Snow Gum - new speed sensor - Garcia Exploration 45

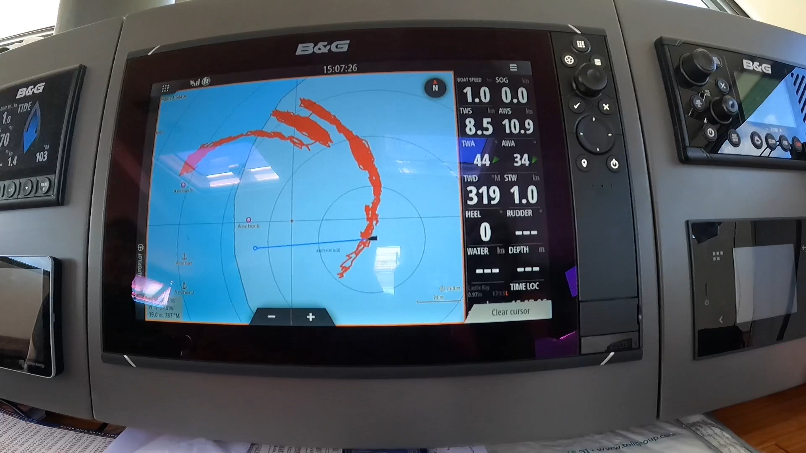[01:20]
the current one when we pulled out after having a minor flood okay folks stand by for the next installment is it recording oh it seems to be the red
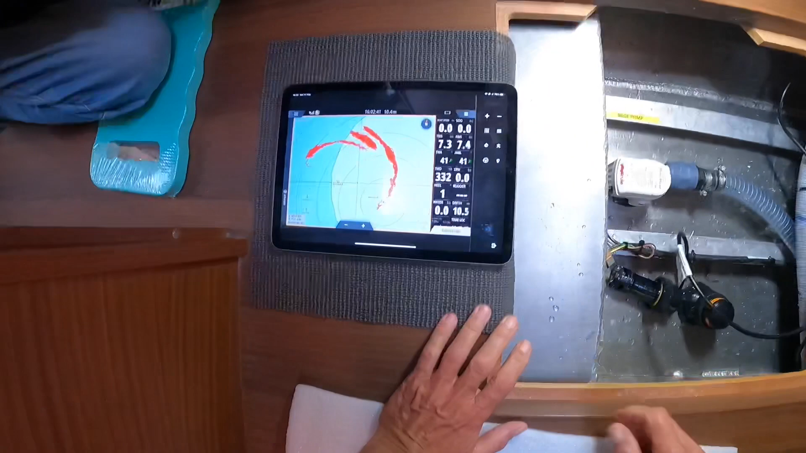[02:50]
you good yep okay so there it is you should be able to see that display